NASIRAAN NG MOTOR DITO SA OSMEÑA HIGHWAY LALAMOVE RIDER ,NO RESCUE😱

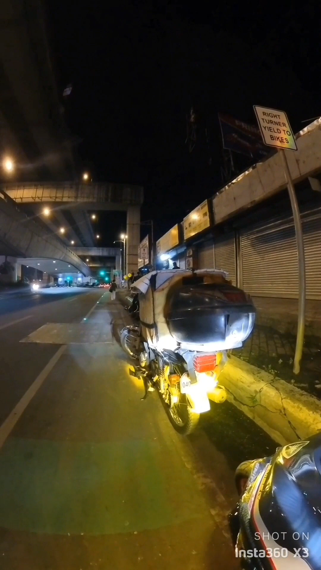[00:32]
Kanina pa daw sa mga katropa. Ano natin yung nagawa natin?
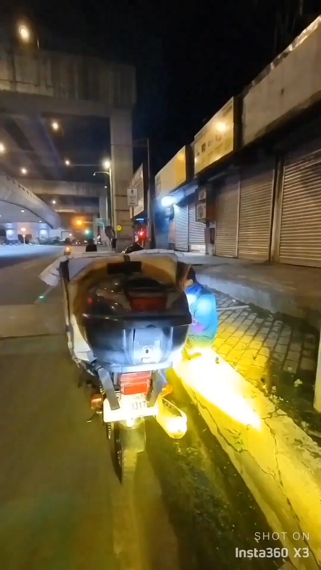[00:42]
Tinanong nga natin mga katropa kung anong problema ng motor niya. Sabi niya ay daw mag-start. Kanina pa daw siya nag-aantay ng rescue sa mga member niyang lalamove.